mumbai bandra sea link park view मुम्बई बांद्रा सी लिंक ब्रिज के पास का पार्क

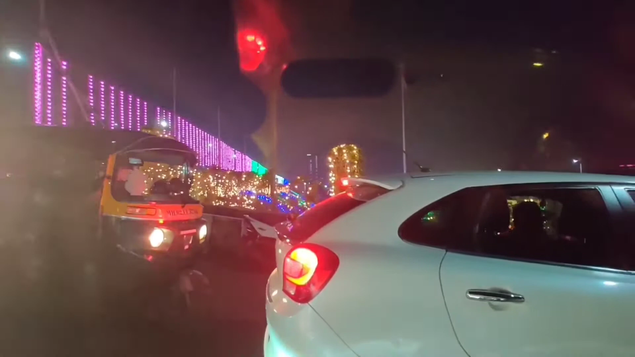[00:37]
किसमस के थोड़े आसपास हम लोग गये थे इसे देखने,